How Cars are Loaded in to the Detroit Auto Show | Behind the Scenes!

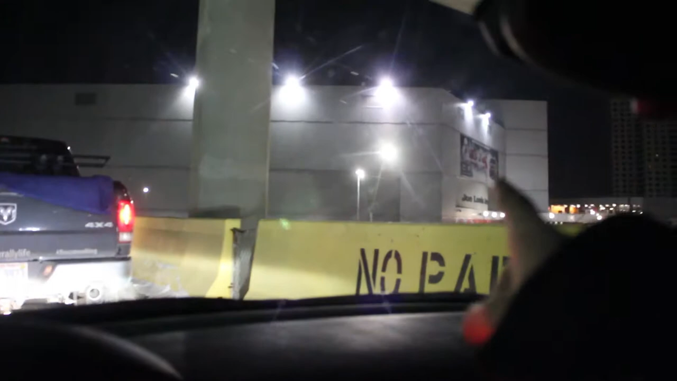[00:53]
here is joe lewis arena and we will be one of these loading docks